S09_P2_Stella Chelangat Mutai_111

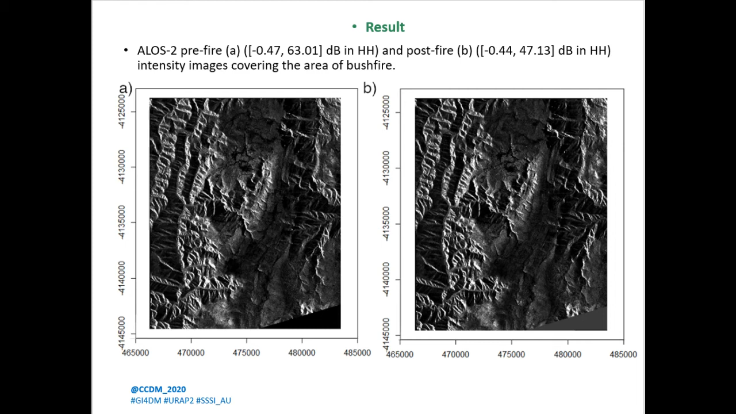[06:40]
However, after the fire, it had a value of 47.13. So there was a reduction in the scattering and that could tell you we increased that that particular area had experienced fire and there was elimination of leaves at that particular area.